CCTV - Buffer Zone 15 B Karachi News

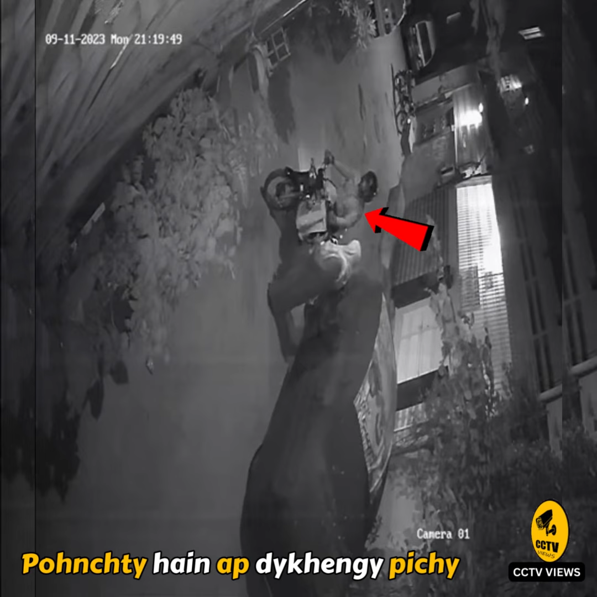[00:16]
گے پیچھے سے بائیک پر دو لڑکے آ جاتے ہیں پیچھے والے لڑکا اترا ہے جمپ لگا کر اور یہ بائیک والے لڑکے کو روکنے کی کوشش کرتا
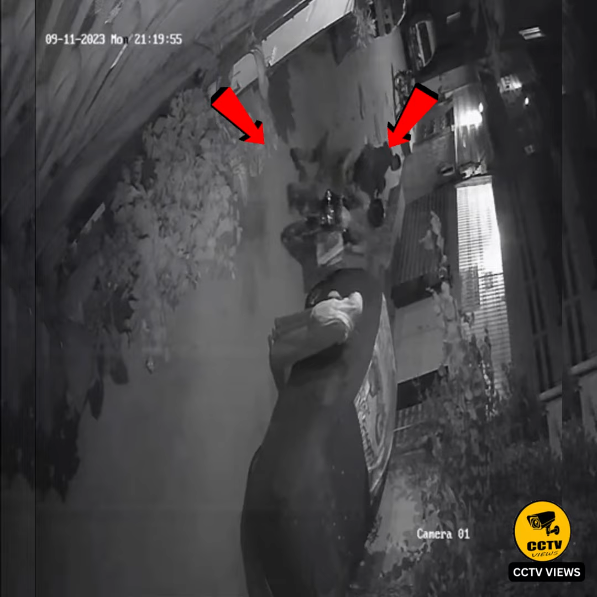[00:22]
ہے بائیک والے لڑکا فوراں اپنی بائیک کو بھاگا کر دوسری طرف جاتا ہے میں دوسرے کیمرے سے بھی ابھی آگے آپ کو دکھاؤں گا پہلے آپ یہ دیکھیں وہ جو آگے بائیک میں لڑکا تھا اس نے اپنی بائیک کو گھمایا ہے واپسی اس طرف آیا ہے اب میں آپ کو دوسرے کیمرے سے دکھاتا ہوں کی طرح سے یہ باردات ہوئی یہ دیکھیں ماں بیٹا جیسے ہی گھر پر پہنچتا ہے اس کے سامنے سے آپ دیکھیں گے بائیک
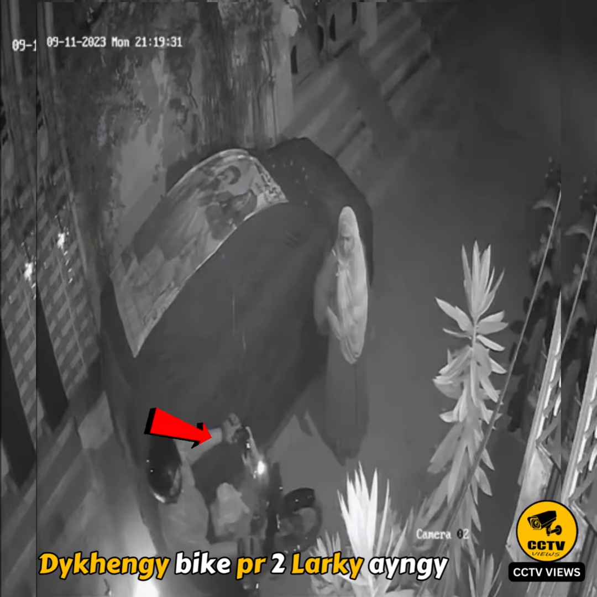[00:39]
پر دو لڑکے آئیں گے آپ کو بتاتا ہوں پچھلے چار مہینے پہلے ان کے والد صاحب کے ساتھ بھی یہی سے موبائل فون یہ لوگ لے کر گئے تھے آج چار مہینے بعد اس لڑکے سے بھی موبائل فون لے جاتے ہیں بائیک انس کی بچ جاتی
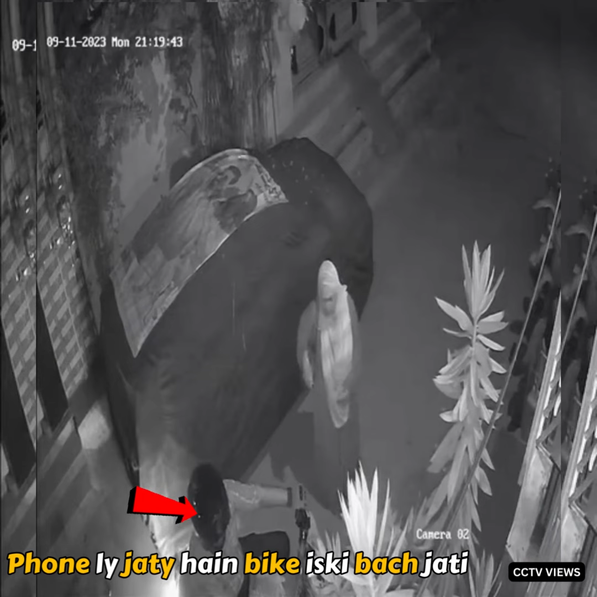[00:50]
ہے گلی کے لڑکے دیکھ لیتے ہیں تو شور مچانے لگ جاتے ہیں یہ دیکھیں جیسے ہی یہاں پر گھر کے پاس یہ فیملی پہنچی ہے لیکن بائیک پر دو لڑکے آئیں کس طرح سے یہ بائیک والا بندہ بھاگے گا یہ حاضر دیماغی سے اپنے بھاگنے کی کوشش
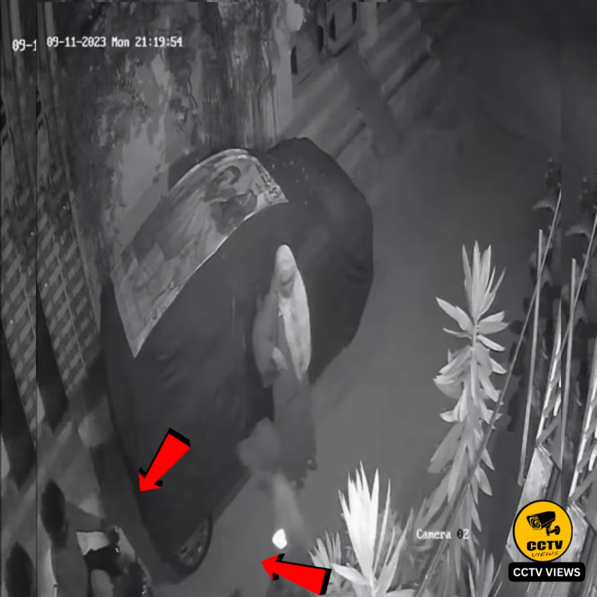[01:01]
کرتا ہے لیکن یہ جو ڈاکو ہوتا ہے یہ ان کی بائیک کی چابی نکال لیتا ہے اور وہ بندہ جو ہوتا ہے اپنی بائیک کو گرا دیتا ہے تاکہ اگر یہ بائیک اٹھانے لگے تو اس کو ٹائم لگے لیکن بندے نے موبائل فون لیا اس سے اور گلی کے لڑکے دیکھ
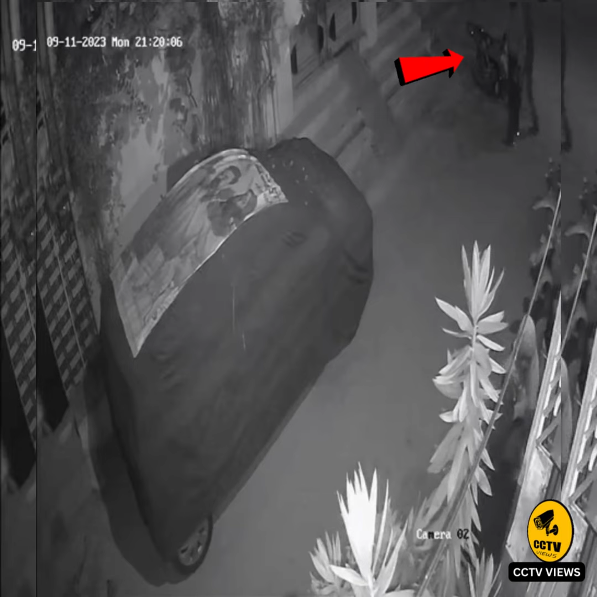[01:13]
لیتے ہیں جس کی وجہ کر یہ لوگ بھاگنے میں کامیاب ہو جاتے ہیں آپ لوگوں کو بتاتا جو لوگ یہ کرانچی کا علاقہ